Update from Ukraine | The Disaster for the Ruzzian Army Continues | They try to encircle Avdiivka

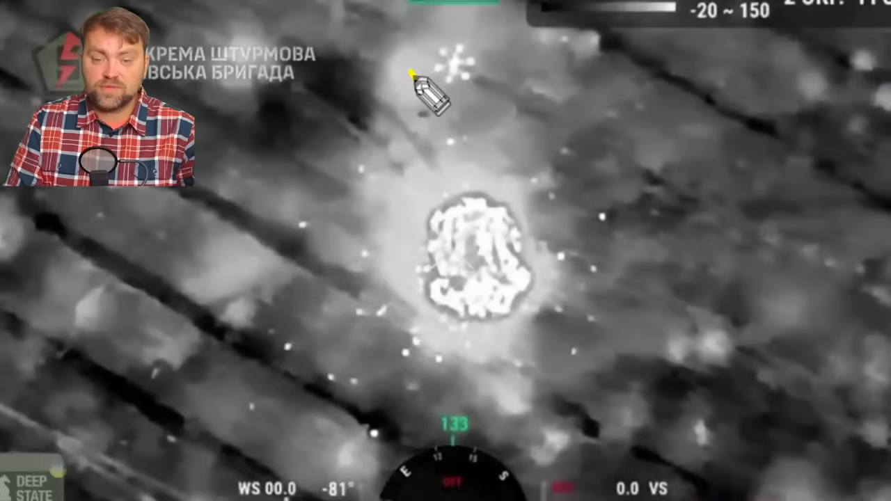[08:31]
of the cases drones just drop something to eliminate the russian armored vehicles like tanks and other stuff
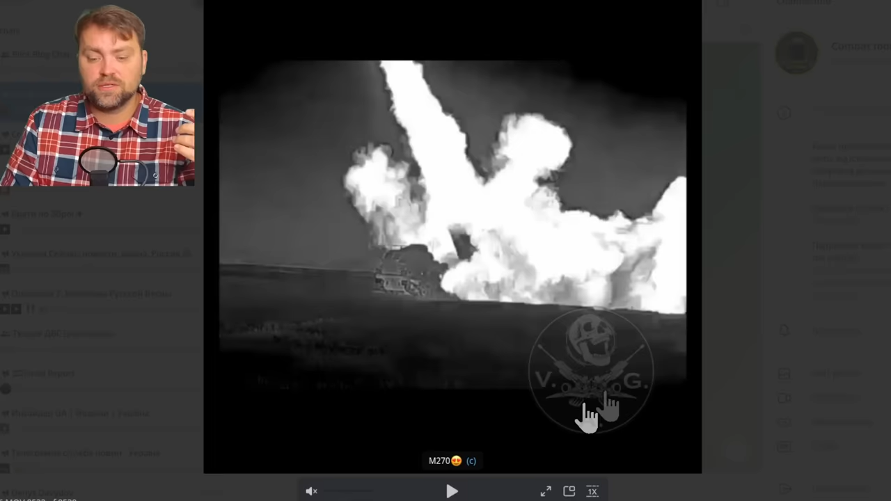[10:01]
ukraine is using the rocket artillery systems like m270 or hamerheimers to target
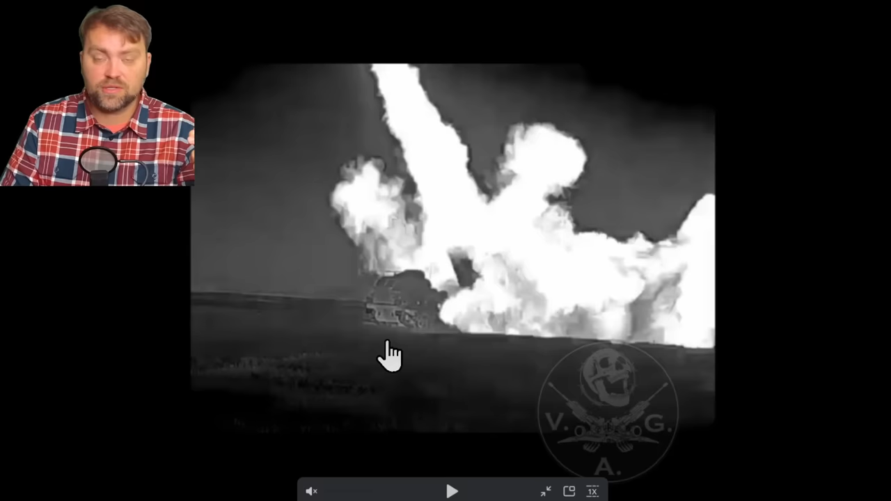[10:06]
the russian positions across the neper river